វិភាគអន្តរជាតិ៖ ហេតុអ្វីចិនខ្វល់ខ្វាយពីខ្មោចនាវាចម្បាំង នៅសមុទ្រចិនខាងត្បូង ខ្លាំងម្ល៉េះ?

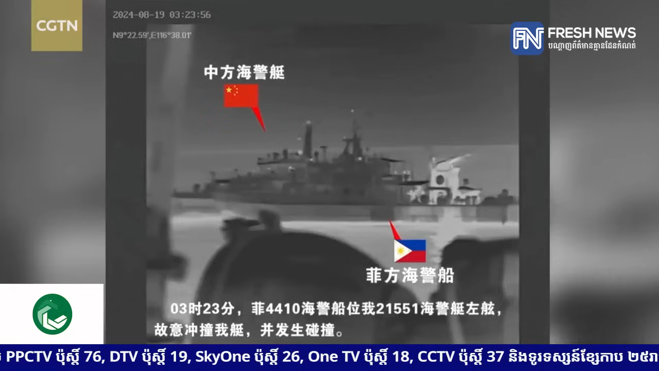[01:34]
បន្ទាប់ពីមានការចោទប្រកាន់គ្នាទៅវិញទៅមកជុំវិញហេតុការបុកគ្នារវាងនាវានៅក្បែរដែនទឹកមានវិវាទនោះភាពតានតឹងកើតឡើងជ
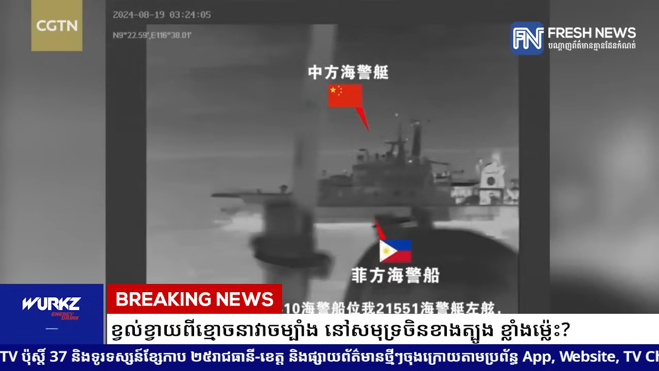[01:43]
ាលំដាប់ជាពិសេសនៅជុំវិញដែនទឹកក្បែរតំបន់ថ្មប្រព្រឹត្តទឹក Second Thomasol ជាទីដែលទីក្រុងប៉េកាំងតែងតែដឹកនាំប្រតិបត្តិការផ្គត់ផ្គង់ជាប្រចាំការប៉ះទង្គិចគ្នានេះទៀតសោតក៏បាននឹងកំពុងតែបង្កឲ្យមានការព្រួយប